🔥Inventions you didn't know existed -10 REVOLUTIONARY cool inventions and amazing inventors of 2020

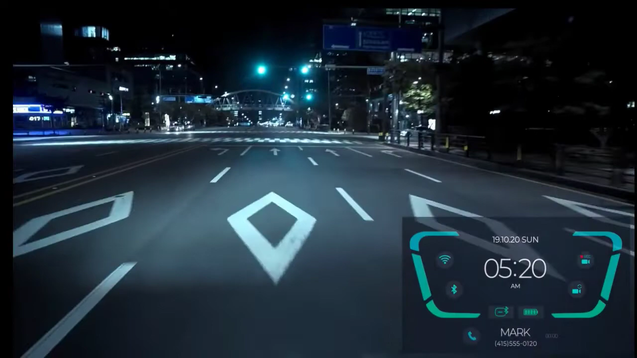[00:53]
Use Revan to make and receive phone calls or listen to music of your choice wirelessly, all without taking your eyes off the road or your hands off the handlebars.